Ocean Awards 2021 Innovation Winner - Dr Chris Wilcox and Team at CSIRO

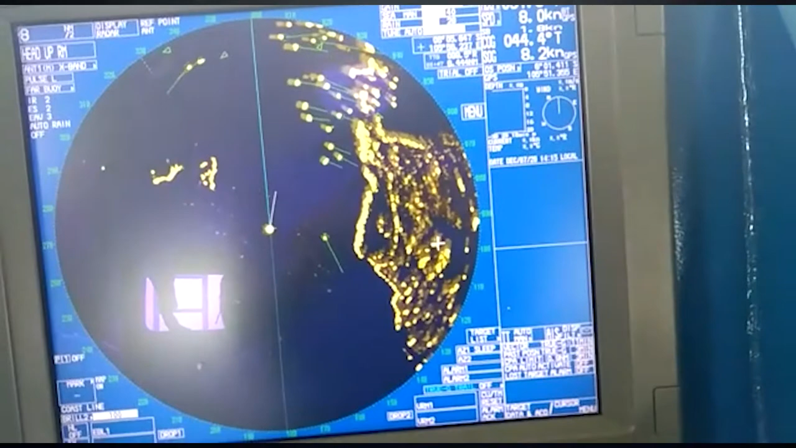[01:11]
So we had the idea that, well, there's all these ships running around the ocean and they all have navigation radars so they can avoid bumping into each other. Really, if we just made a little data logger that sat on the side of those ships' radars,